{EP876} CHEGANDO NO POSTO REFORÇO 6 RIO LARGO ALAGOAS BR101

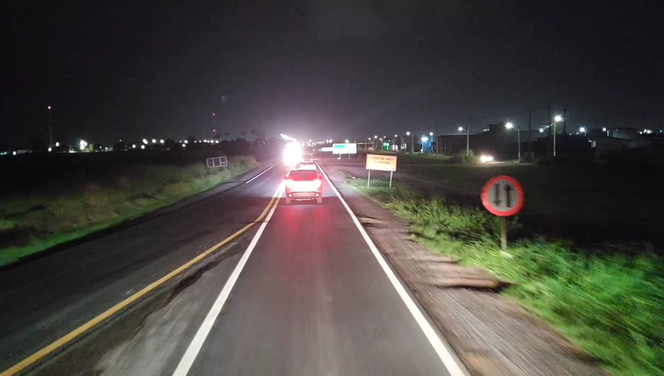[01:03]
ficha em obras nos próximos 10 quilômetros. Arapiraca, AM220 para a direita. Limite 50. São Miguel dos Campos e Maceió, siga em frente. Fazendo um retorno aqui.
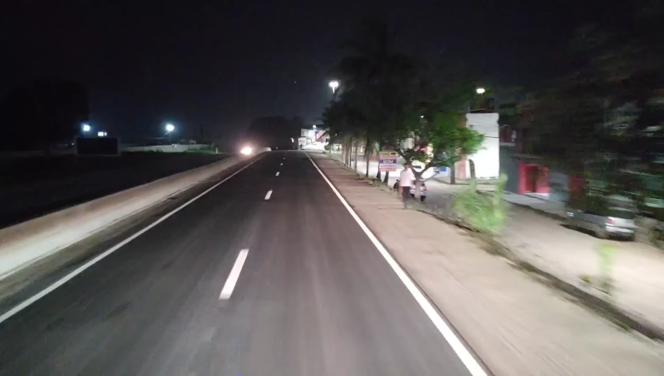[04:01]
Já vai ficando também, né? A usina lá embaixo.
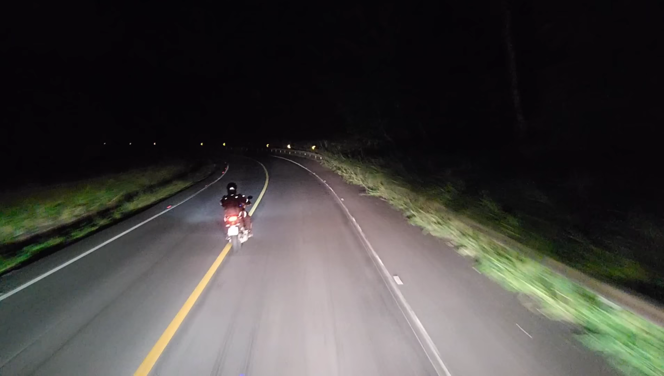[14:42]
Fizeram um desvio aqui que tava ruim de passar, e eles refizeram outro desvio. Eu passei aqui uma vez, desvio, pelo amor de Deus, quase que eu enrosquei ali.
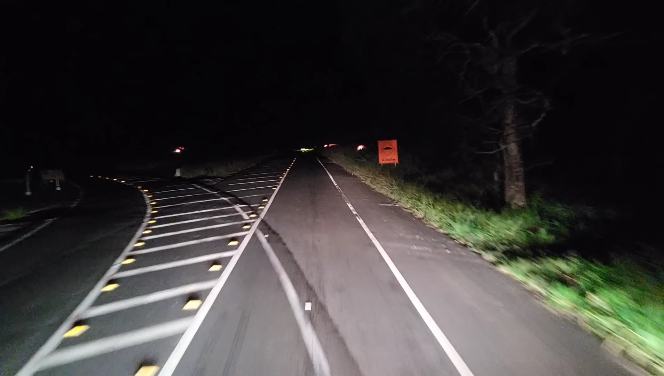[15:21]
Aí andaram escorregando aí. Andou quebrando os carros, os caminhões, escorregando no desvio ali. Aí fizeram aqui, arrumaram o desvio por aqui. Lá não tá descendo aqueles carros lá na esquerda, pessoal. A gente descia e subia por lá. Agora lá só desce.
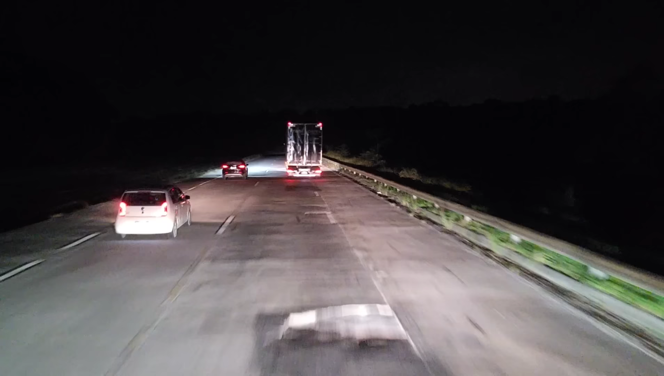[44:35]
Aracaju, retorno, praça direita, Recife, Maceió, siga em frente. São Miguel dos Campos, retorno, praça esquerda.